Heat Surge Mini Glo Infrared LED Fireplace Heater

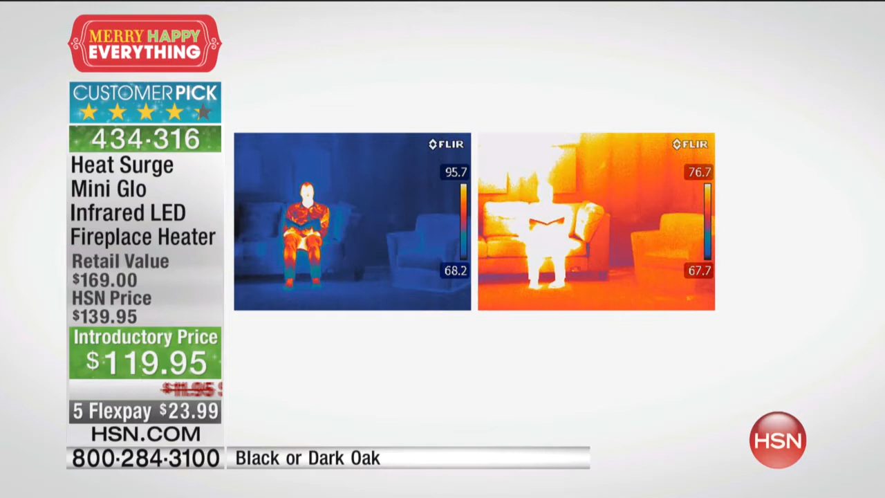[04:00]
So not only is it beautiful, but it's smart. Take a look at our little images here. The image on the left shows a person sitting in a cool room. You see their body is warm, kind of, but they're in a cold room. When you turn on this beautiful heat surge mini glow, it's going to warm up the room. It's going to warm up a room that is 13 by 14. In 15 minutes, it's going to be 7 degrees warmer. And it warms you up from the inside out, like the rays of the sun.